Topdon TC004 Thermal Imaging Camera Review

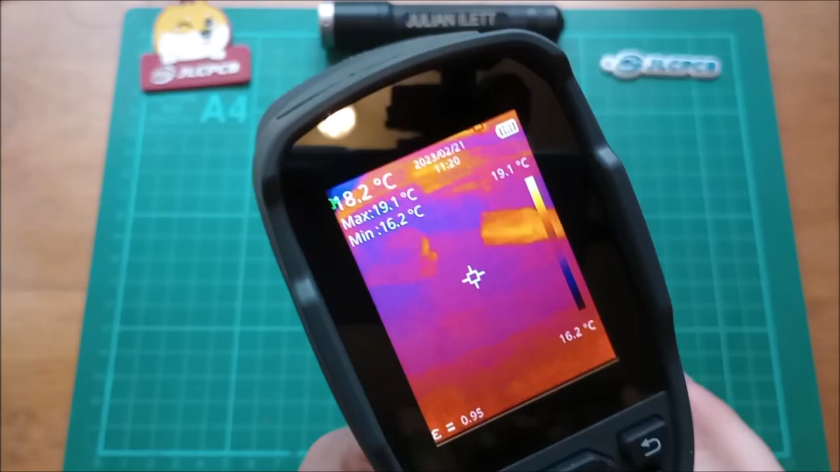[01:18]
On screen: max 19.1°C, scale top 19.1°C, scale bottom 16.2°C
here and here it is on with the display
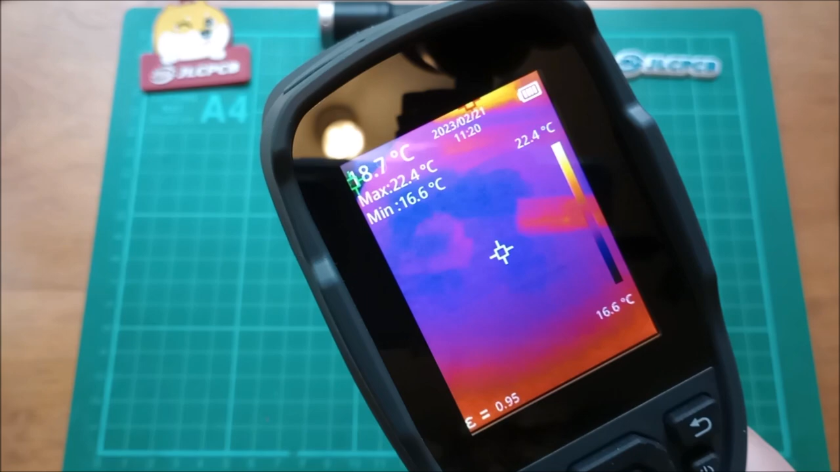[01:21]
On screen: max 22.4°C, min 16.6°C, scale top 22.4°C, scale bottom 16.6°C
running right let's put my hand on the green mat here and just
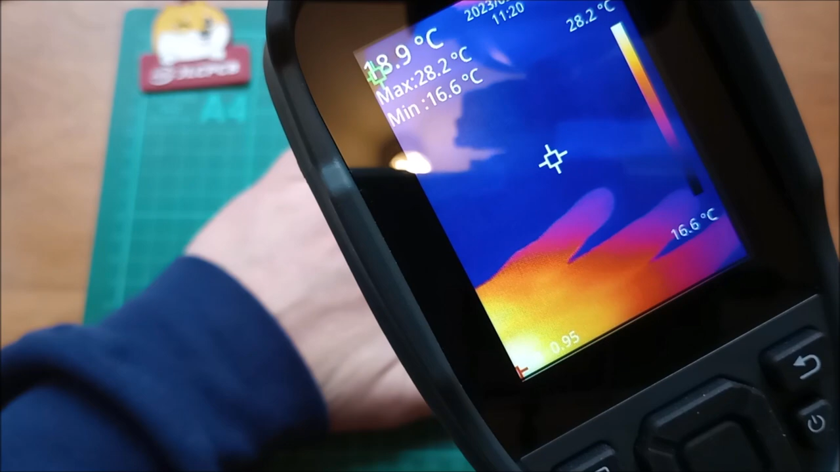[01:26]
On screen: max 28.2°C, min 16.6°C, scale top 28.2°C, scale bottom 16.6°C
transfer some heat to it and there you can quite clearly see
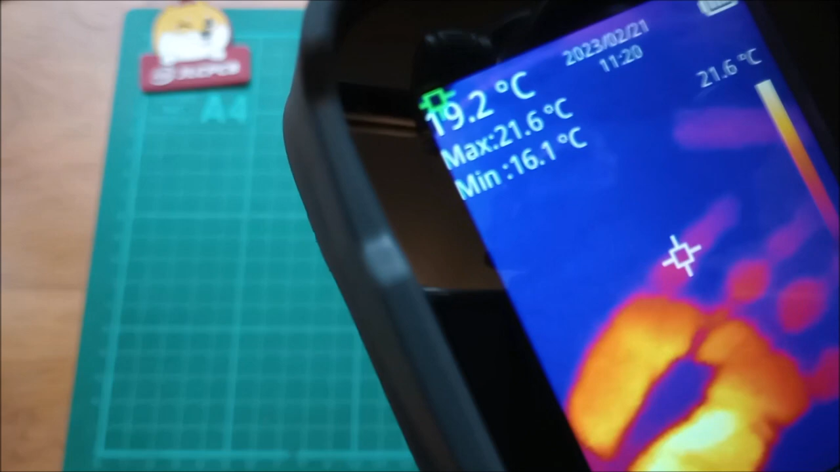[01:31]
On screen: spot 19.2°C, max 21.6°C, min 16.1°C, scale top 21.6°C
my hand print and that will remain for as long as the heat
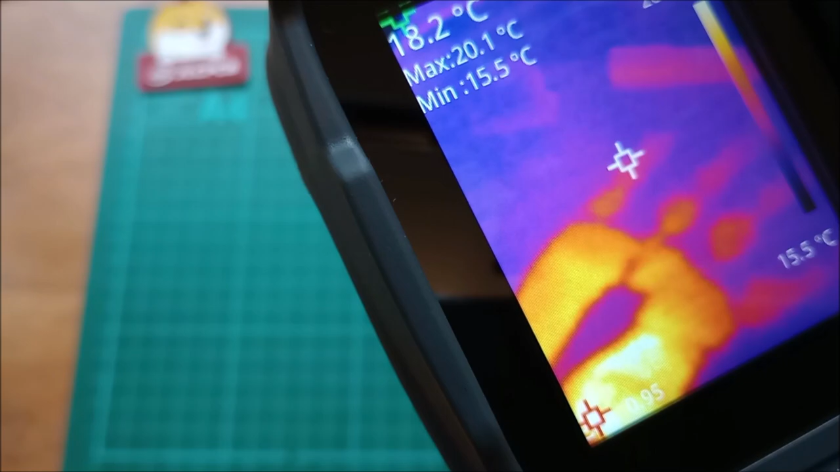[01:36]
On screen: spot 18.2°C, max 20.1°C, min 15.5°C, scale bottom 15.5°C
stays in the mat okay
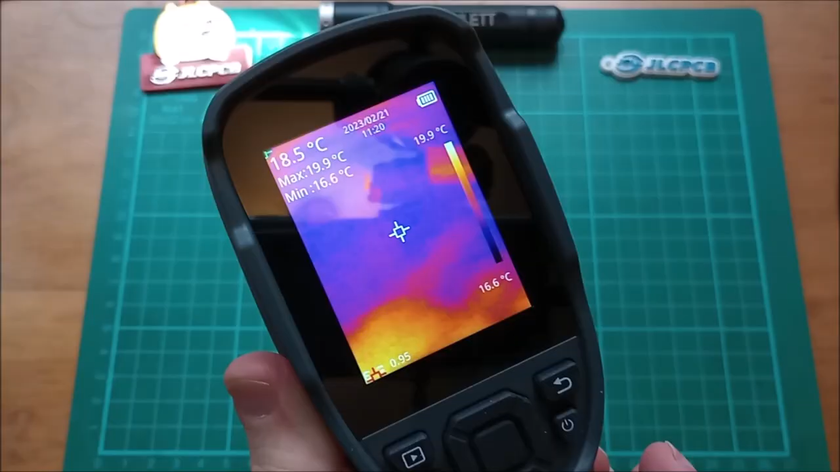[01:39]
On screen: spot 18.5°C, max 19.9°C, min 16.6°C, scale top 19.9°C, scale bottom 16.6°C
looking around for something warm if I tip the camera up you can see there my IHD
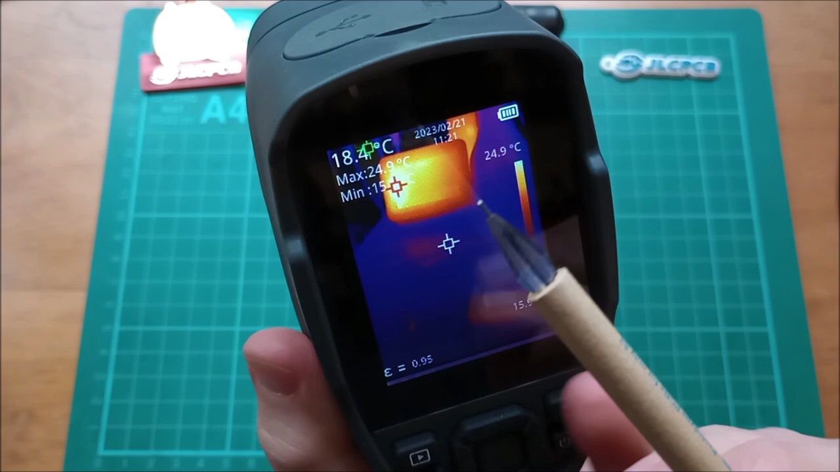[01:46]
On screen: max 24.9°C, scale top 24.9°C
that's my in-home display for the smart meter the hottest point of
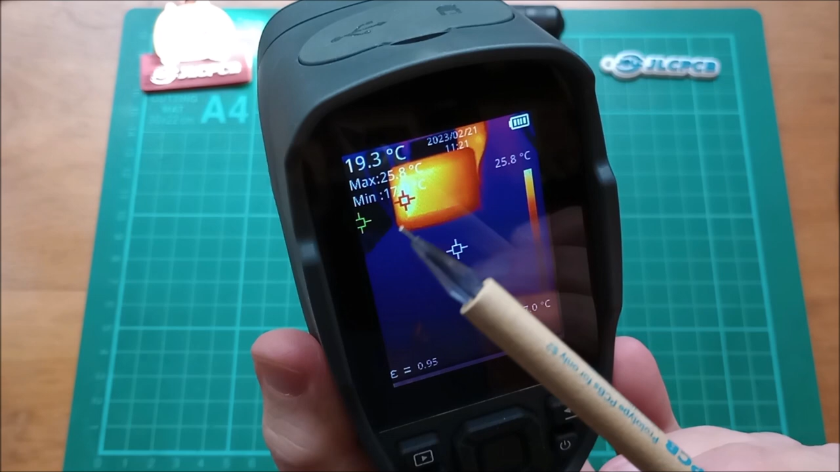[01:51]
On screen: spot 19.3°C, max 25.8°C, scale top 25.8°C
that is max 25.9 and that's also what the top of the temperature scale is set to the minimum temperature the camera can see is the green marker
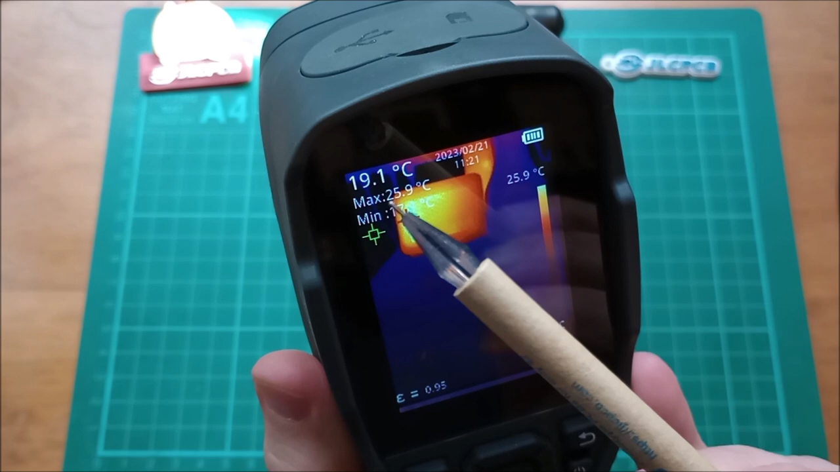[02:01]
On screen: spot 19.1°C, max 25.9°C, scale top 25.9°C
there that's 17 point something it's also mirrored down here 17 degrees so the scale is constantly changing between the min temperature
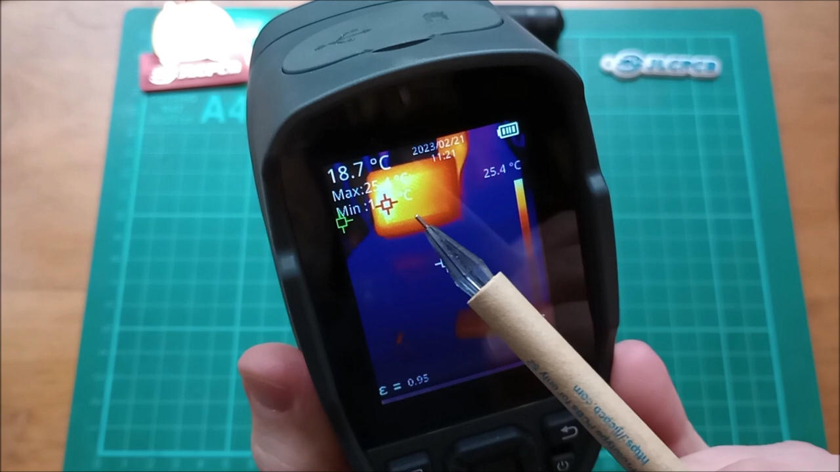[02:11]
On screen: spot 18.7°C, scale top 25.4°C
that the camera seeing and the max temperature that the camera seeing the temperature
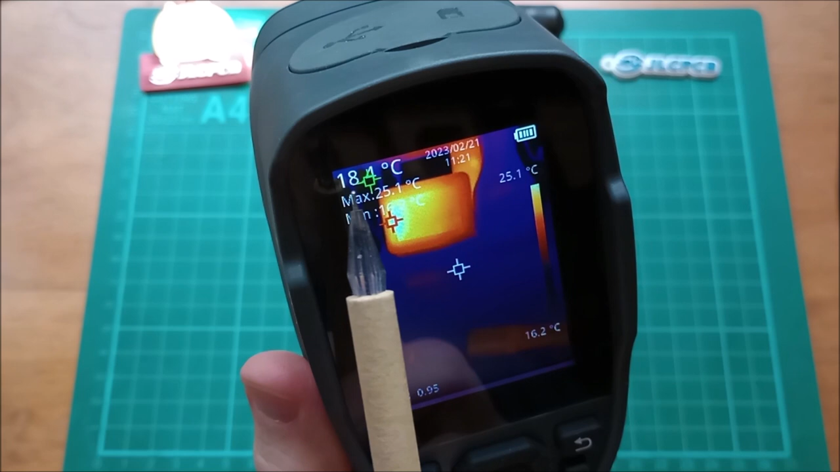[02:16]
On screen: max 25.1°C, scale top 25.1°C, scale bottom 16.2°C
up here 18.6 is the center temperature which is the white marker
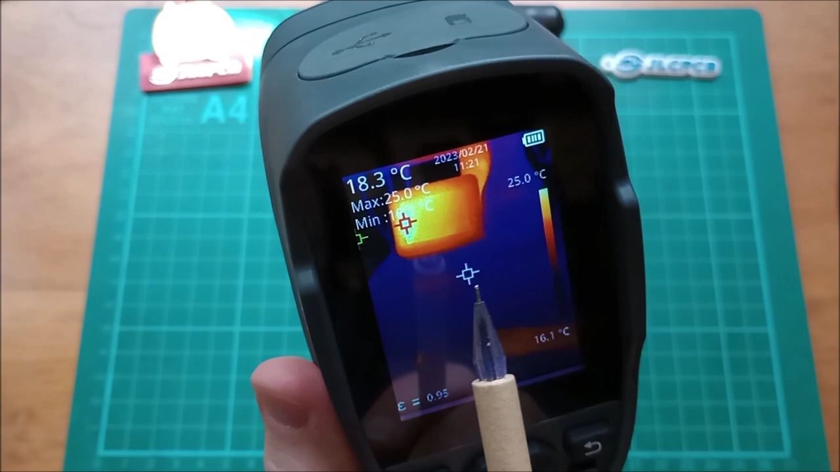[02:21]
On screen: spot 18.3°C, max 25.0°C, scale top 25.0°C, scale bottom 16.1°C
here this is the battery display symbol no problems with batteries running out
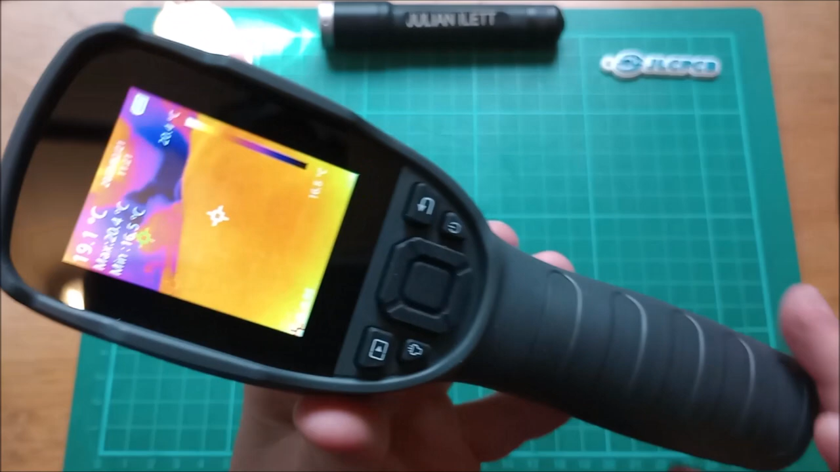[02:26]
on this thing because it's got a built-in 5 amp hour lithium battery and here you can see the emissivity is set to 0.95 now you can see I've turned my torch on here my flashlight and
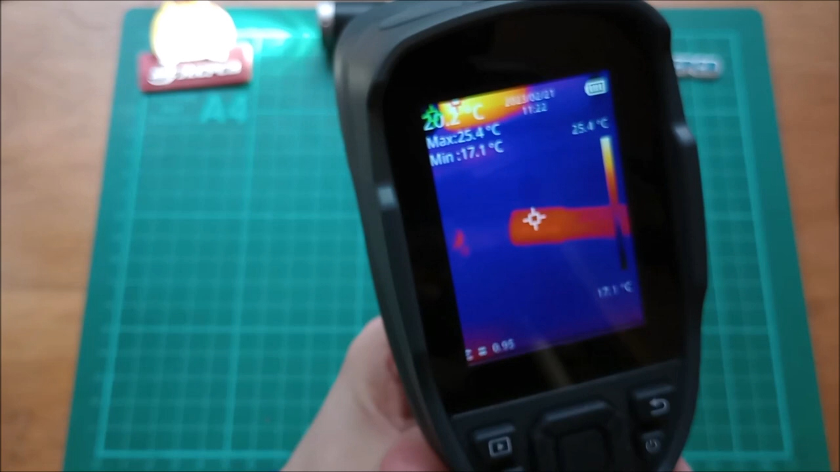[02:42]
On screen: max 25.4°C, min 17.1°C, scale top 25.4°C, scale bottom 17.1°C
the camera is starting to pick that up around 25 degrees
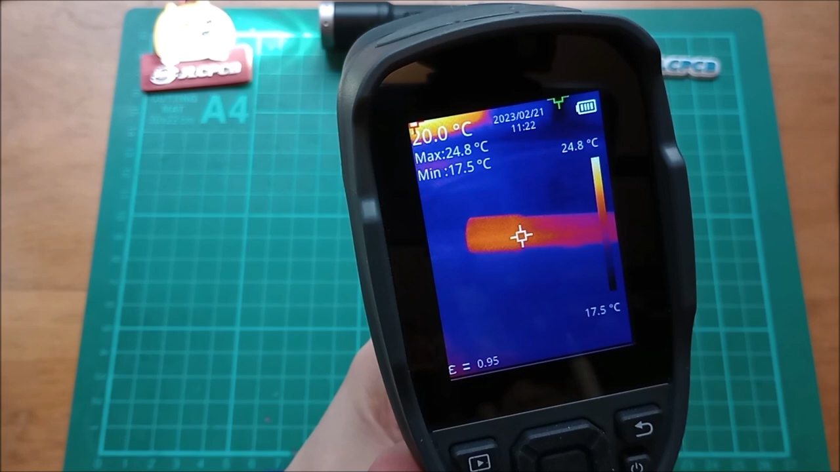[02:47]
On screen: spot 20.0°C, max 24.8°C, min 17.5°C, scale top 24.8°C, scale bottom 17.5°C
at the top of the flashlight there okay let's go through these keys
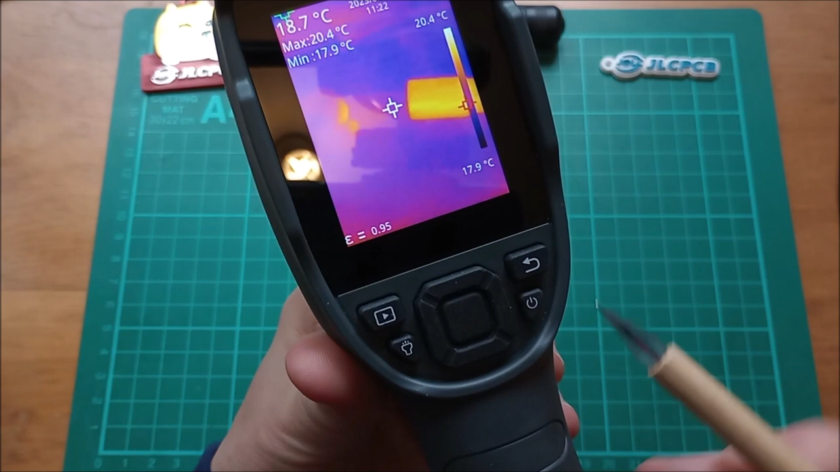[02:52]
On screen: spot 18.7°C, max 20.4°C, min 17.9°C, scale top 20.4°C, scale bottom 17.9°C
here this is the playback button so jpegs and h264 videos that
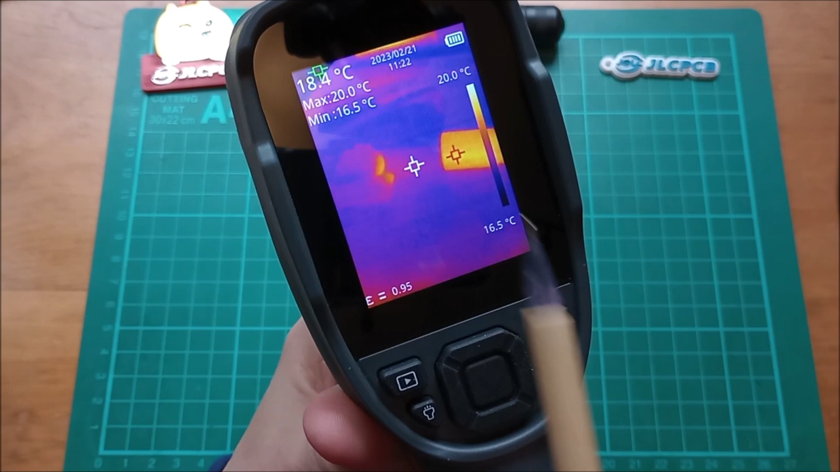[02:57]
On screen: max 20.0°C, min 16.5°C, scale top 20.0°C, scale bottom 16.5°C
you record on the SD card you can play them back here this is
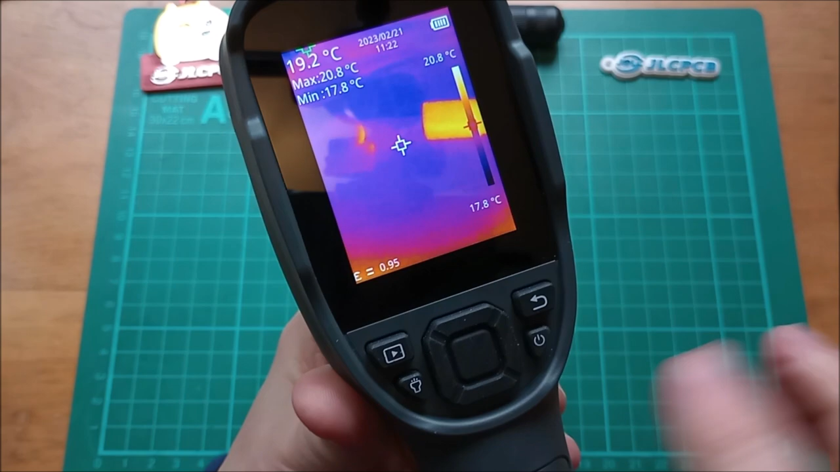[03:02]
On screen: spot 19.2°C, max 20.8°C, scale top 20.8°C, scale bottom 17.8°C
a little light switch if you press it for a second two LEDs white LEDs come